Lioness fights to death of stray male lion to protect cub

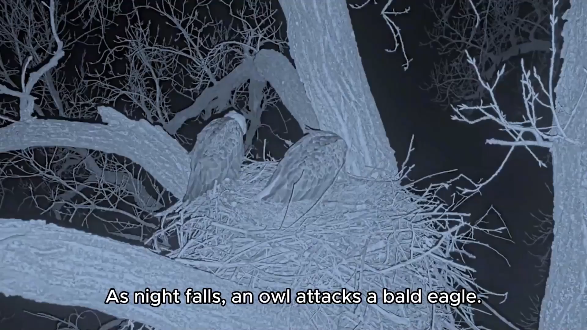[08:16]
As night falls, an owl attacks a bald eagle.
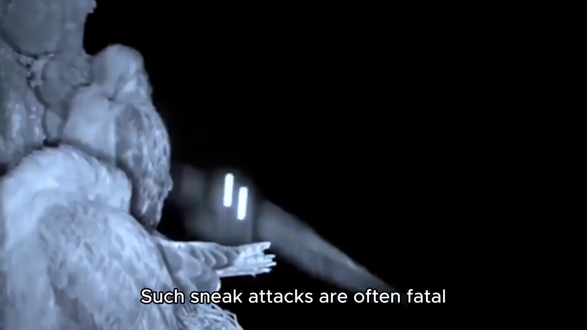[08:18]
Such sneak attacks are often fatal.
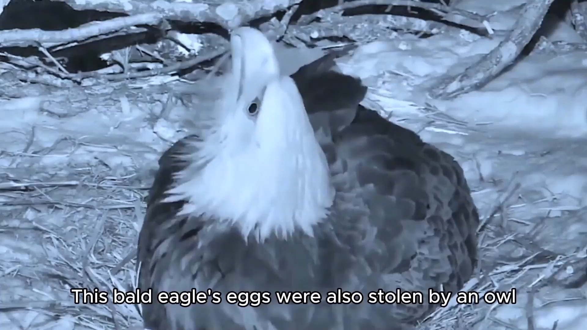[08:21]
This bald eagle's eggs were also stolen by an owl and killed an eagle.
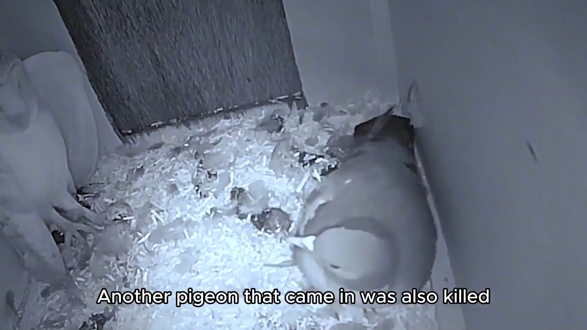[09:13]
Another pigeon that came in was also killed.
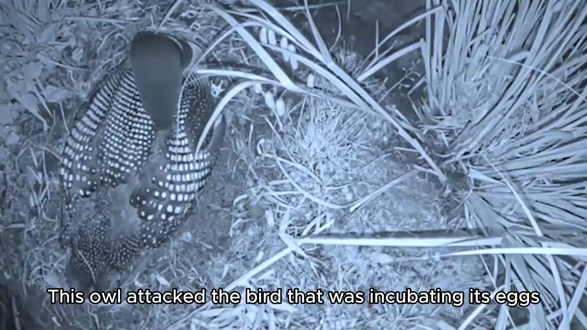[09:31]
This owl attacked the bird that was incubating its eggs.
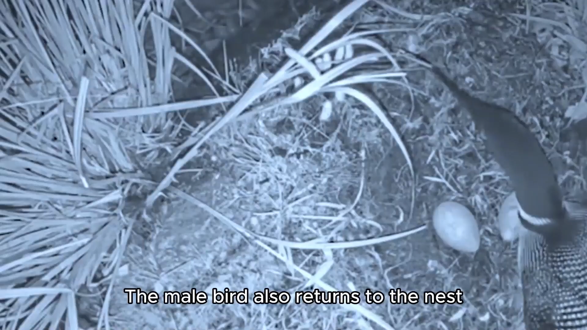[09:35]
The male bird also returns to the nest. Also hunted by owls.